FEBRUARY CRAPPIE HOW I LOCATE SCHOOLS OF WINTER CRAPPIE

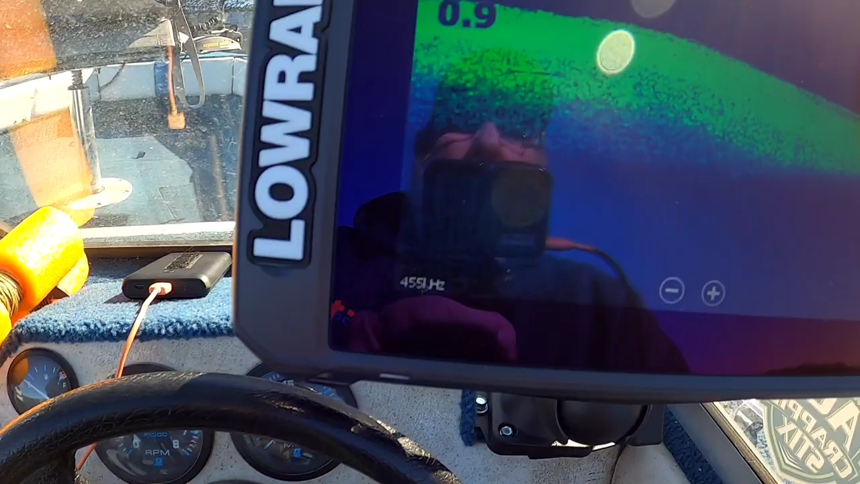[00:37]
Well we're following this ridge, this ledge I should say, not ridge but ledge.
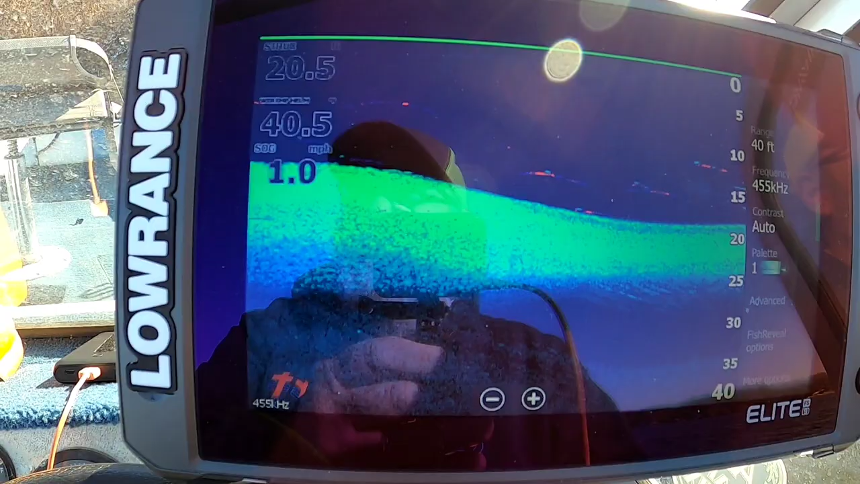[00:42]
And that's what I'm talking about. These fish will be suspended on these ledges.
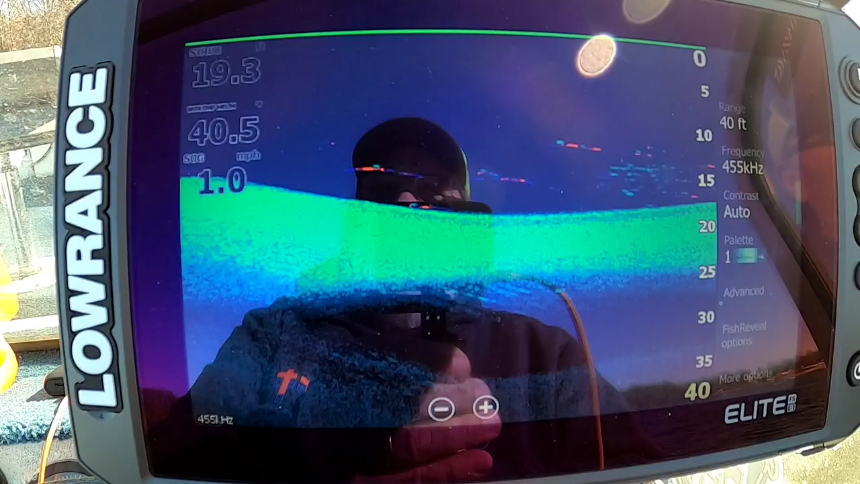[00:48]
On screen: speed 1.0 mph
And let's see, there's a little bit of a dip there and there's a log right there. Some fish suspended on it.
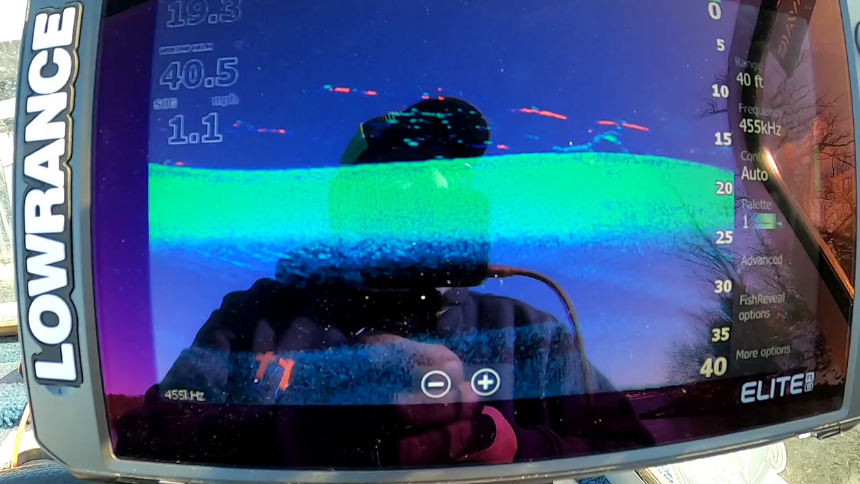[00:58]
On screen: speed 1.1 mph
But in these winter months when it's cold I look for anywhere from 15 to 20 foot of water.
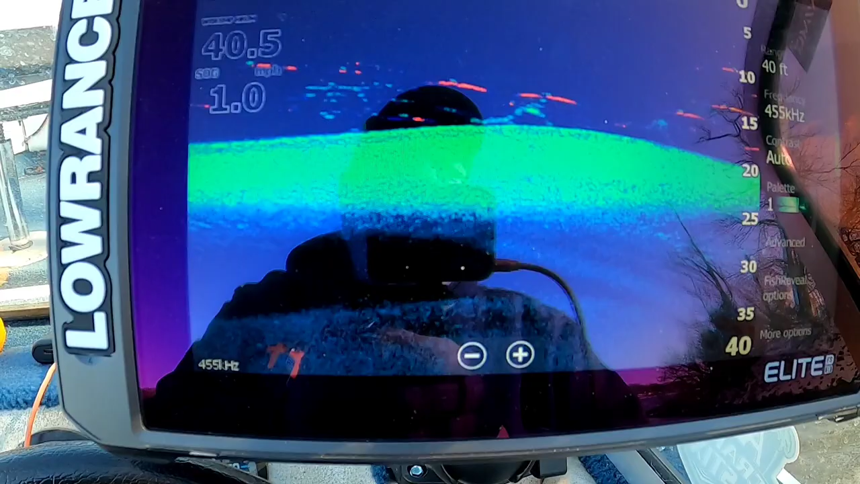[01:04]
And if it warms up and the sun's shining they might go even shallower than that. But we should be coming up on some trees.
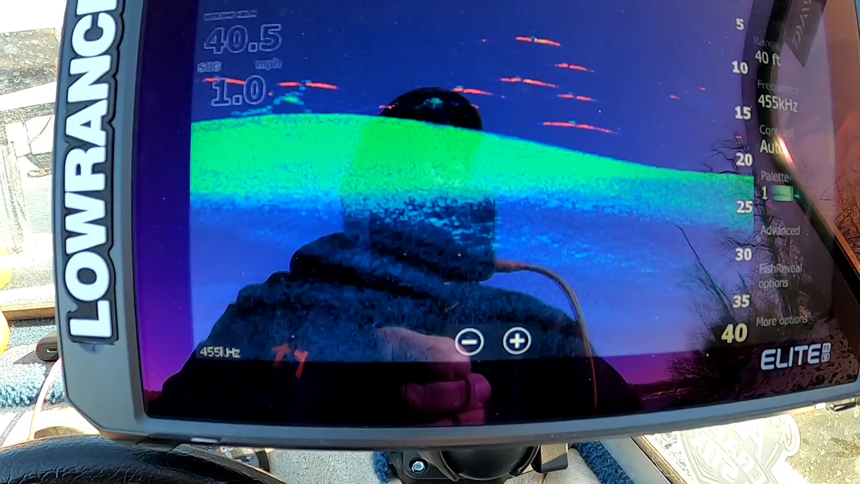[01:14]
On screen: speed 1.0 mph
And it looks fairly flat right here like this. See here we're coming up on a tree and there is some crappie on it.
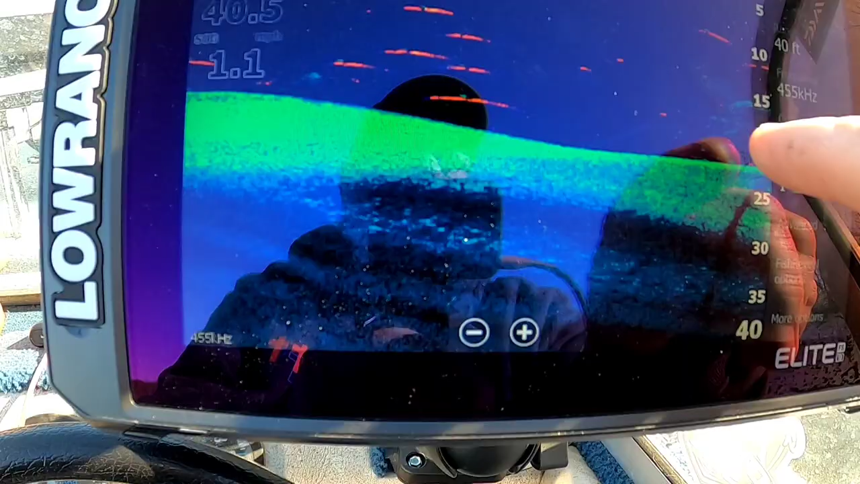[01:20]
On screen: speed 1.1 mph
Those little dots right there. That's the tree going up and there's its shadow.
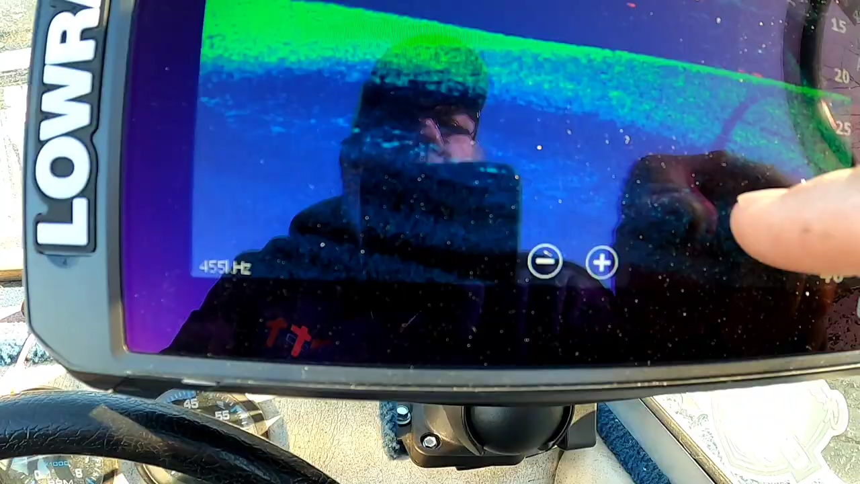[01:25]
Quite a few crappie on it actually.
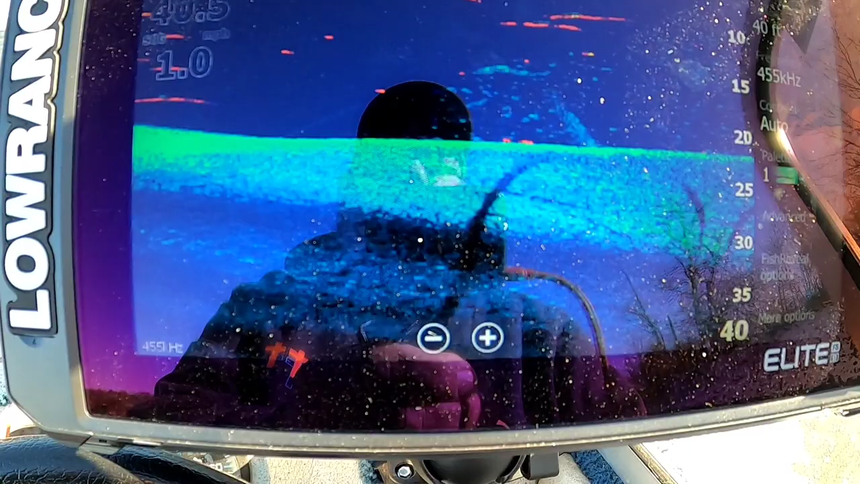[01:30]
There's actually three trees down through here. But we're on a ledge. It don't look like it right now because I'm running parallel with it. I'll give you a shot of it coming in straight at the bank and kind of show you how much of a ledge it is.
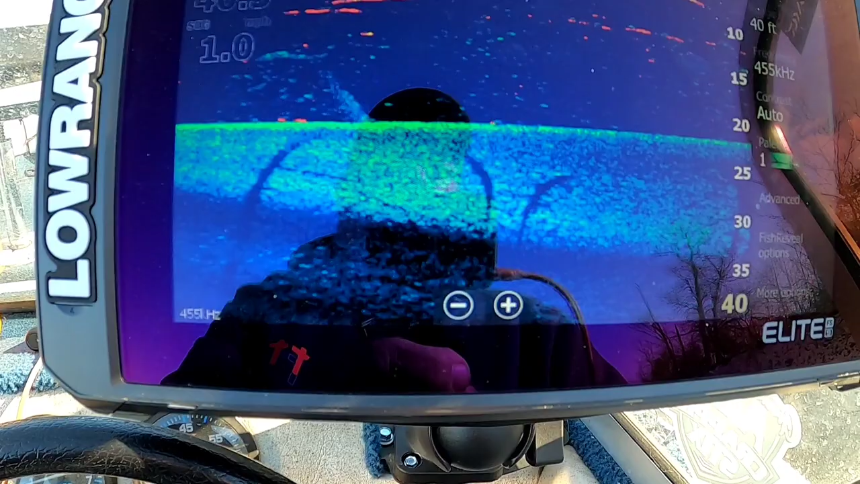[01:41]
A lot of crappie on these trees. But you can see the shadow of that tree. The trees right there and there. And all them little specks are crappie.
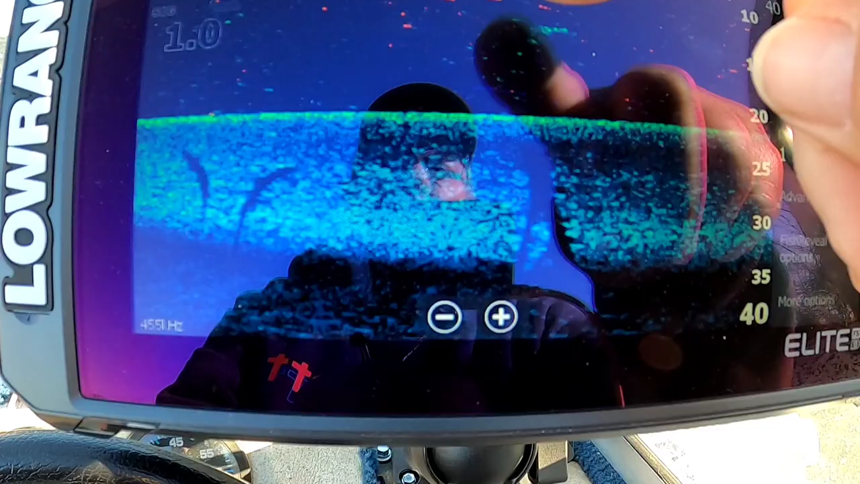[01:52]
Quite a few of them. Now will they bite? I don't know. And they're suspended anywhere from 10 foot down.
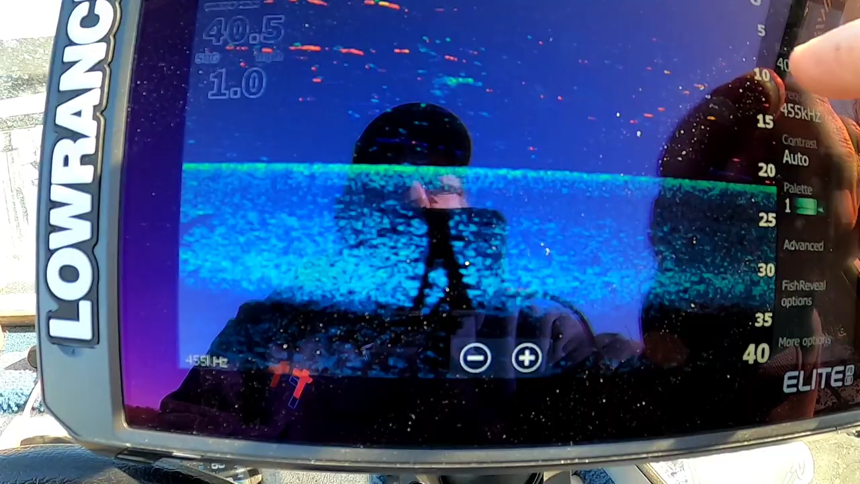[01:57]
So they're fairly deep yet. It's cold and
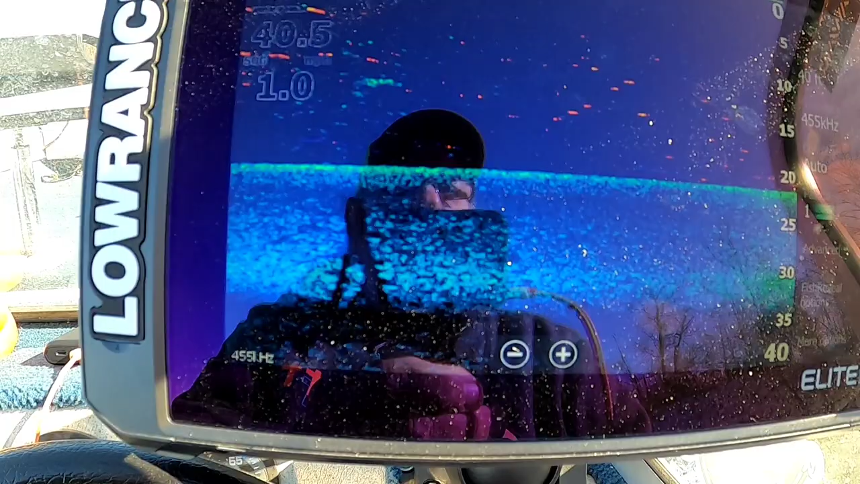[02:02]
they're still fairly deep.
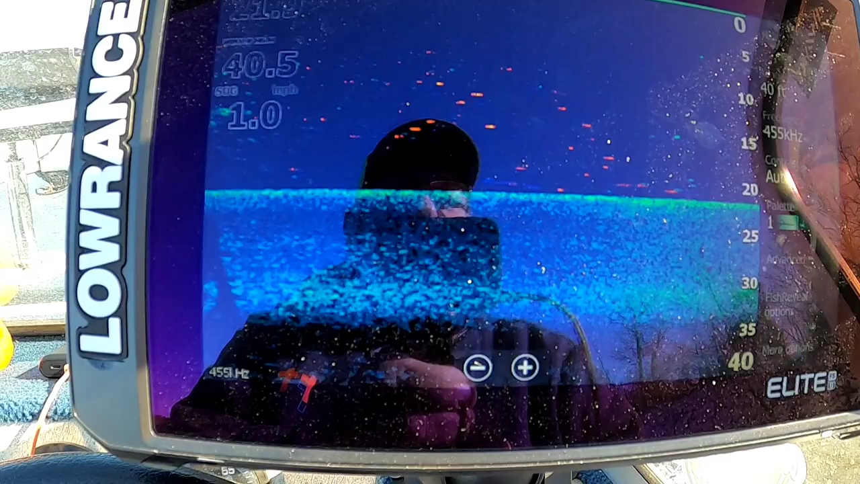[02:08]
We're still in a winter pattern here in Illinois. All right I'll give you a shot of it.
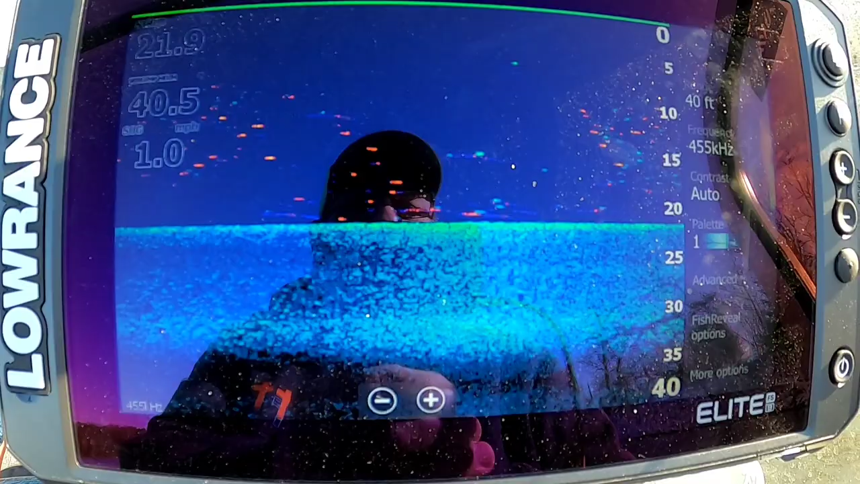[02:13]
There's some more crappie right there on that little tree.
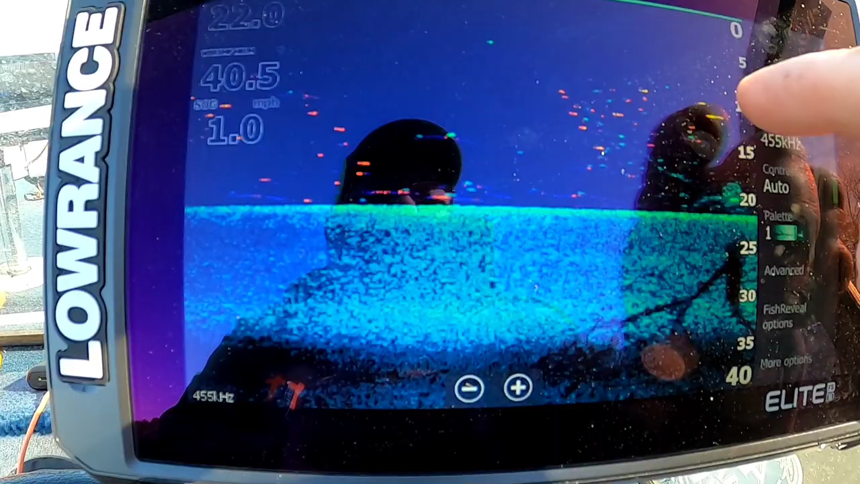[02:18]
But they're 10 foot down to the bottom. All right I'll give you a shot of the coming straight up towards the bank and show you that ledge.
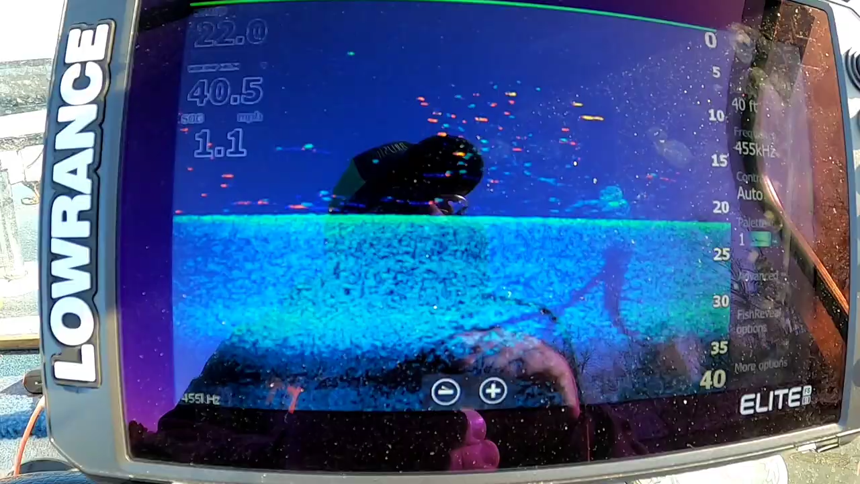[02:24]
On screen: speed 1.1 mph
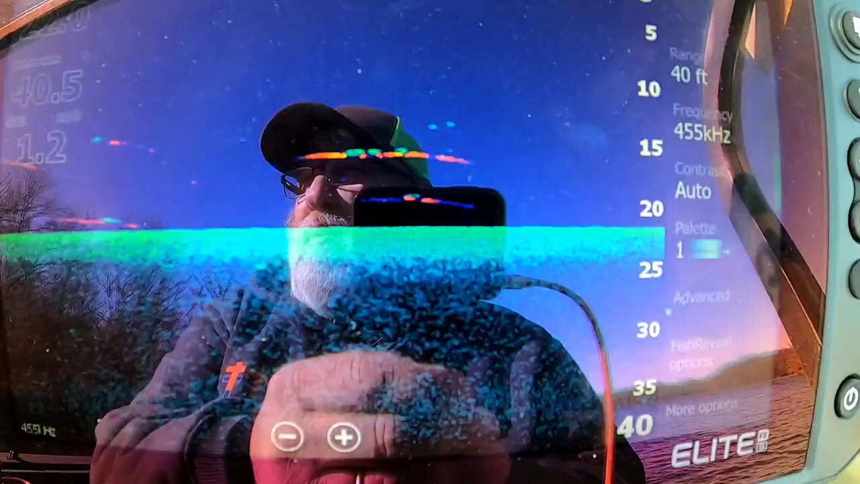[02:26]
Now we're in about 22 foot of water.
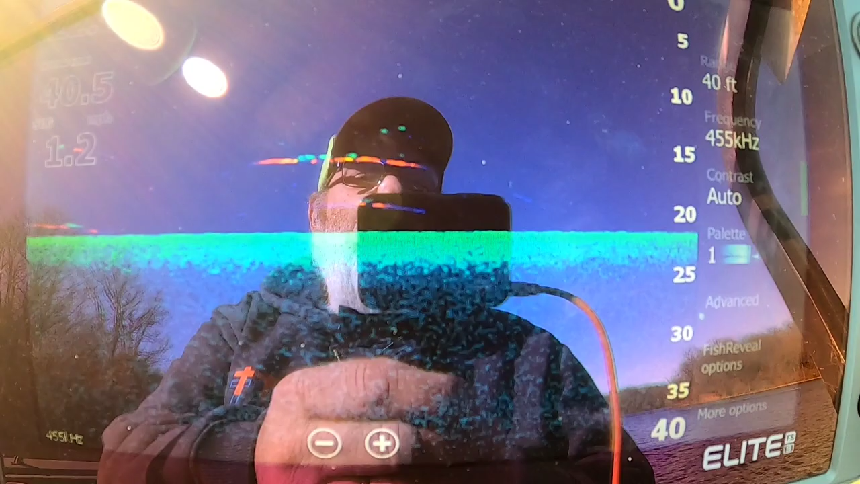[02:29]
Water temperature today is about 40.5 something like that.